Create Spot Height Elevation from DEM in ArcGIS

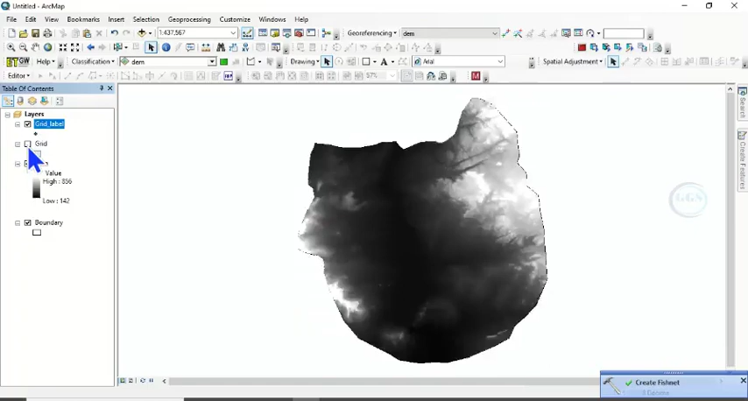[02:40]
You can see the grid label. Now our interest is not outside the digital elevation model. It's inside. Which means we are going to select only those points that fall within our digital elevation model. And to do that the easiest way come to selection. Then select by location. Here I want to select the grid label.
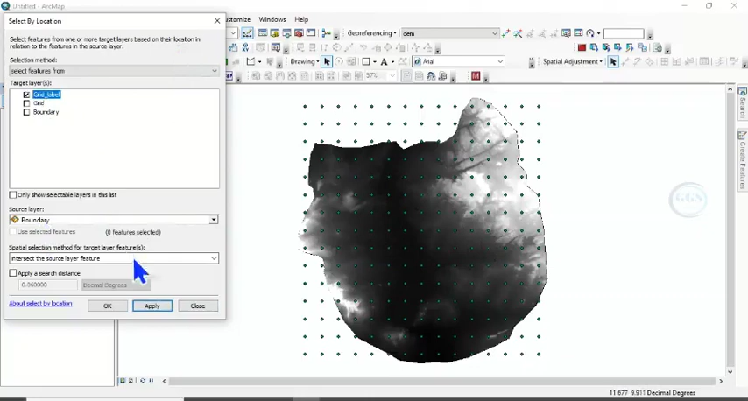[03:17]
That is all these points that fall within our digital elevation model. And we want to use our boundary to select. Then click apply. So you can see that only those points within our digital elevation model are selected.
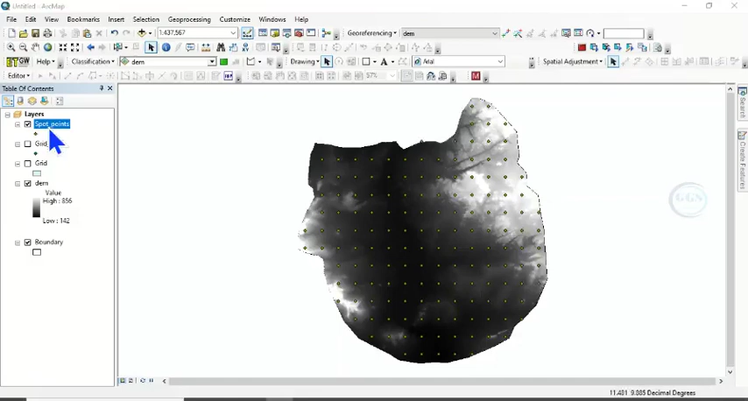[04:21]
If you come here and right click and open the attributes table. You will see that the value of this digital elevation model is not here. So now we want to create the spot height elevation. So to do that. So to do that. Come to actual box. Come to spatial analyst tool. Come to extraction. Then extract value to points.
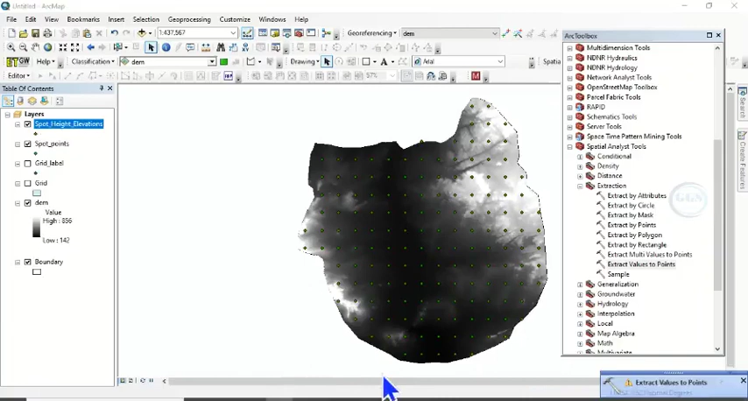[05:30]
So the extraction is done. And this is it. So if you come here and right click and open the attribute table. You can see the raster value of the digital elevation model has been extracted here. Now our aim is spot height elevation. Now our aim is spot height elevation. So to do that. We need to add some field. So come here. Right click on it. Click add field.
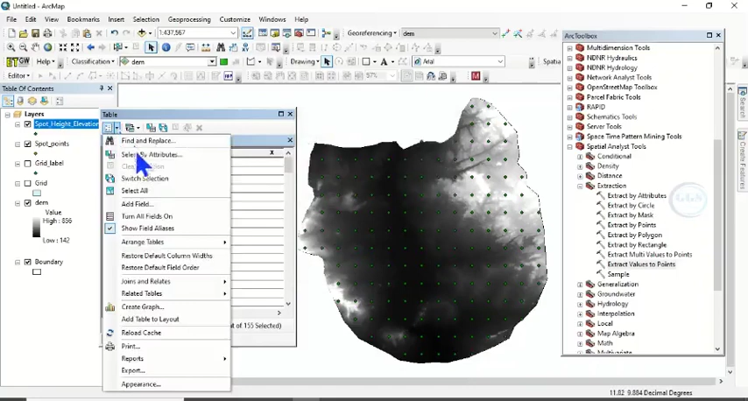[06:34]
Let's call this Y. Click here. Click here. And make it double. Click OK. Now the next field will be. Click here. Click add field. This will be spot height. And it's going to double. Click on OK.